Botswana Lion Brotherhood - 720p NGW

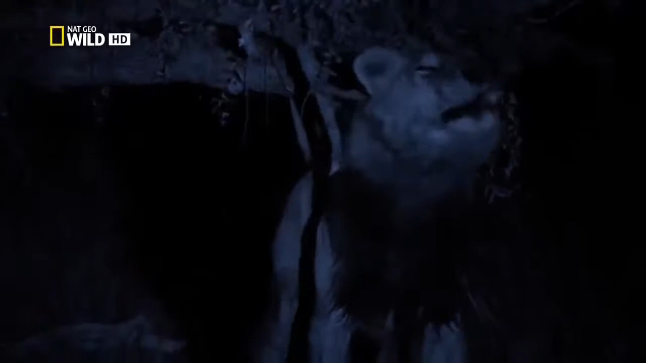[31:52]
But he marks it to tell Banda he was here. Carries for 5 kilometers. Why no answer?